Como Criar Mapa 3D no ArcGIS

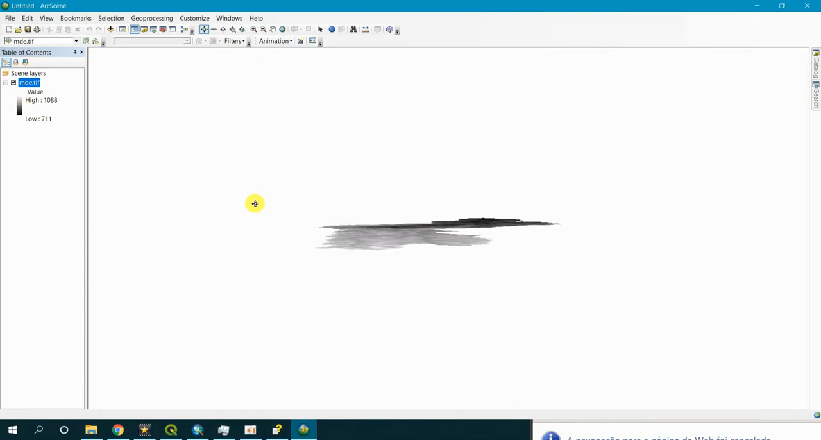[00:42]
Se você quiser colocar um exagero vertical, você vem aqui em propriedades, base rate,
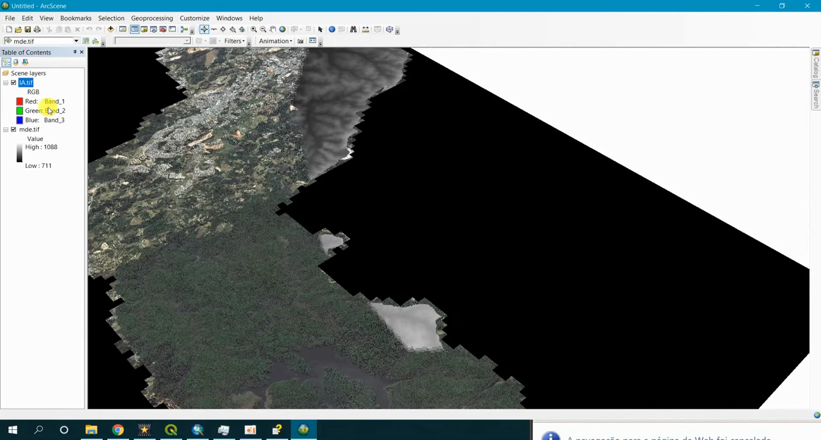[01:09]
Eu venho aqui, aqui ó, propriedades, vem aqui em Base Rates e relaciona aqui no Float ou no Stage Surface,
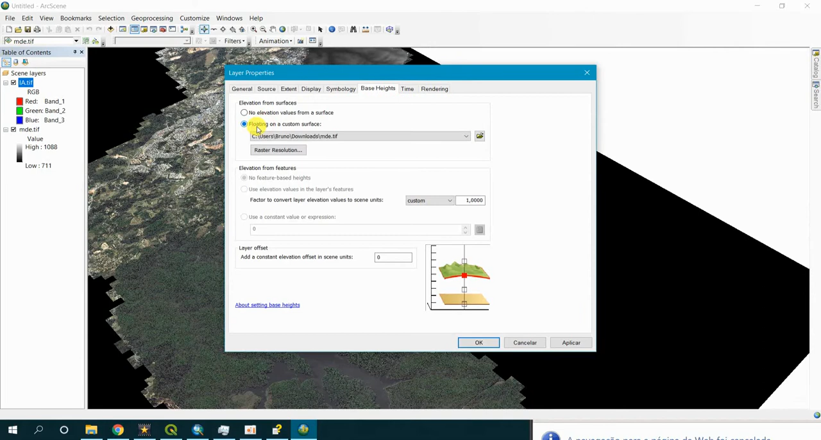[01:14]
né?
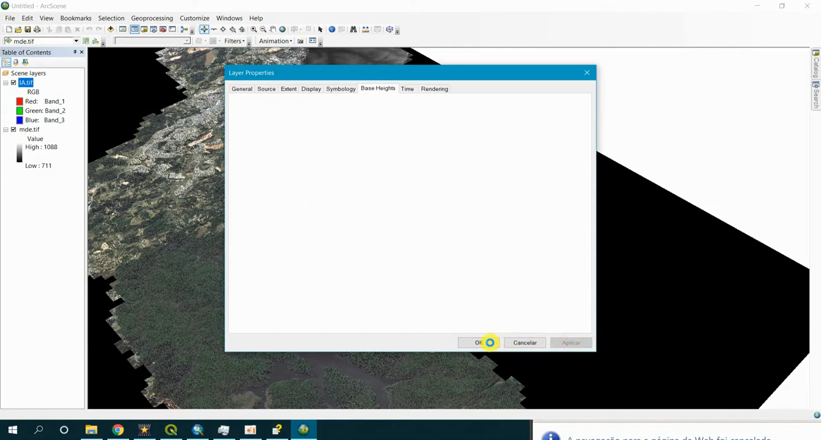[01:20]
Você coloca aqui no MDE, dá um aplicar, automaticamente ele já faz o recorte, tá vendo? Olha que interessante, ó, desabilita aqui, né?
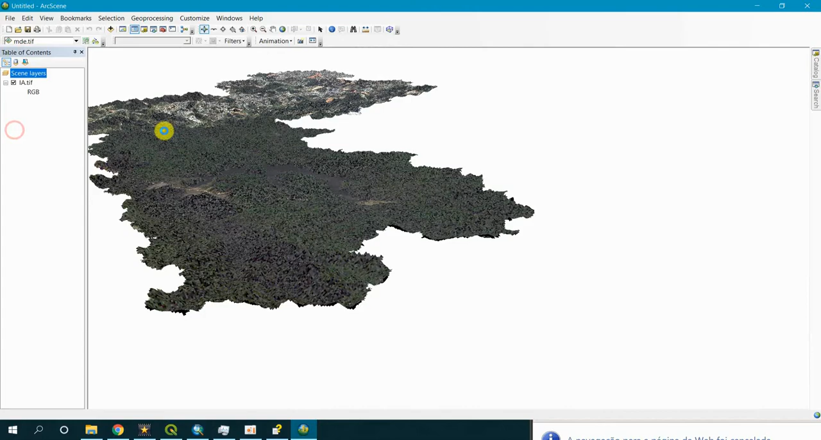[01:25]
Ó, já consigo ver aqui, ó, isso aqui é a bacia hidrográfica do rio Cotia, aqui a área de montante, né?
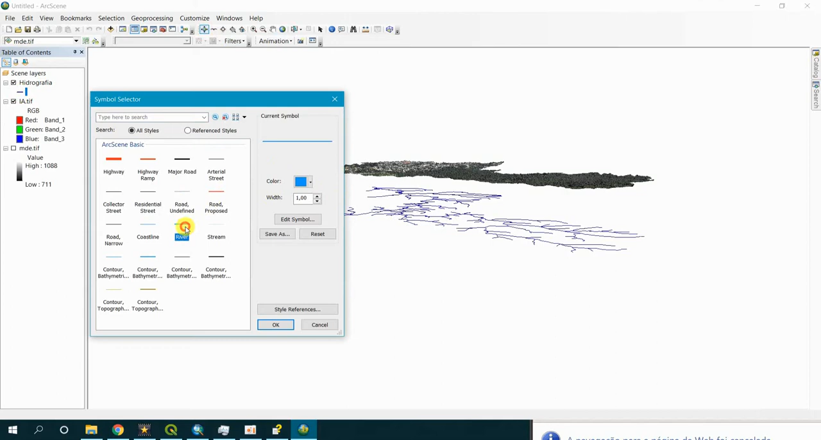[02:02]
3, pra deixar grosso, e aí de novo eu venho aqui, ó, coloco propriedades,
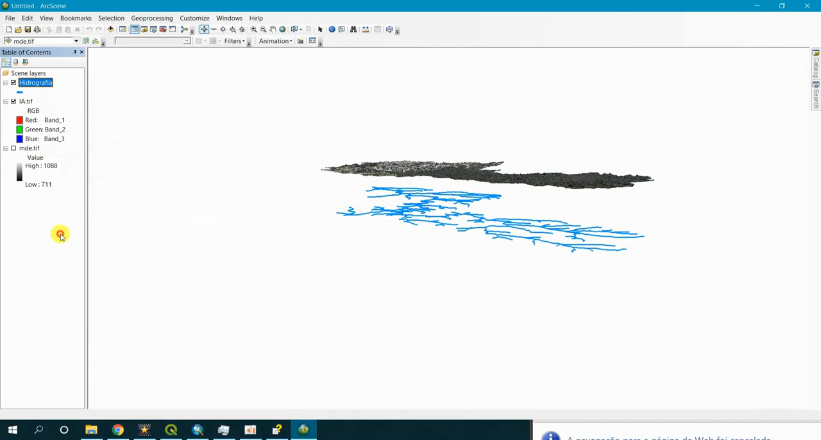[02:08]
base rate e relaciono com o modelo total de elevação.